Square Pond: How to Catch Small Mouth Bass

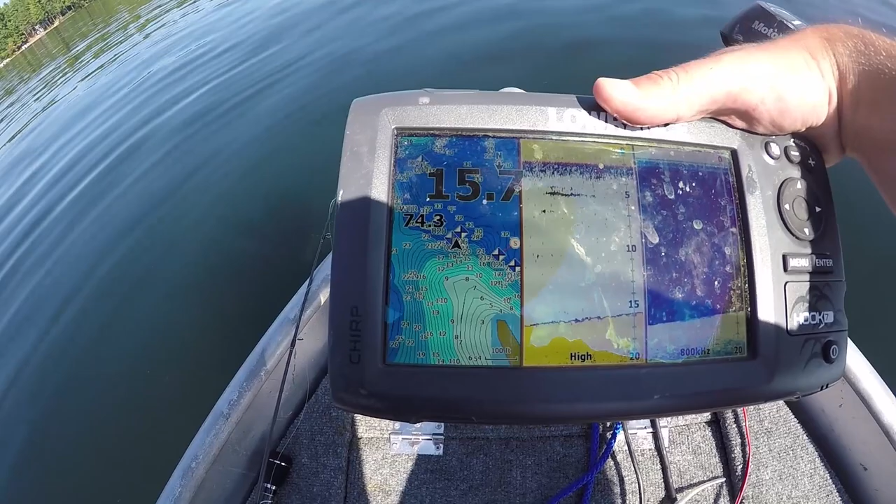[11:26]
Okay, you can see this, the point and the contours drop off, right?
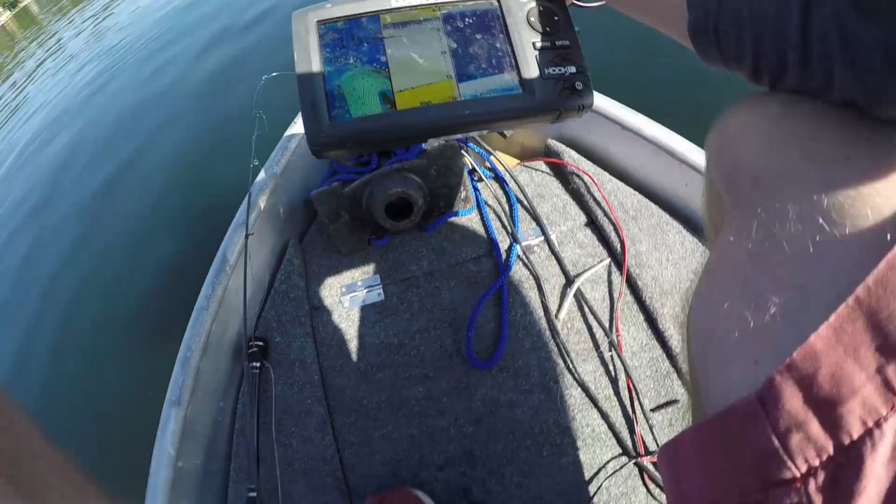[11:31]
And then right here, I don't know how well you can see this, sorry, but right around that 10-foot mark, we got a bunch of grass, and that grass is about 10 feet deep. And they're not really in the grass right now, at least I don't think.